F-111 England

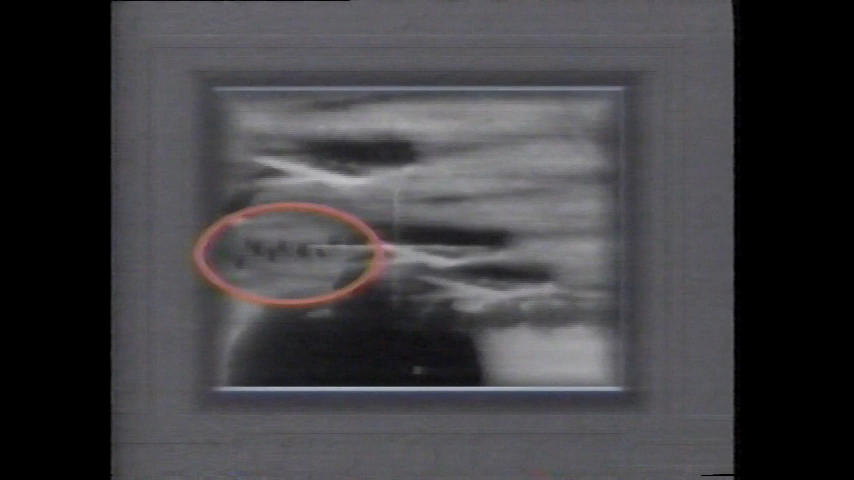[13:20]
This picture turns upside down as the paved tack slews backwards underneath the aircraft. Out of 88 bombs dropped by the F-111s, only three missed their targets.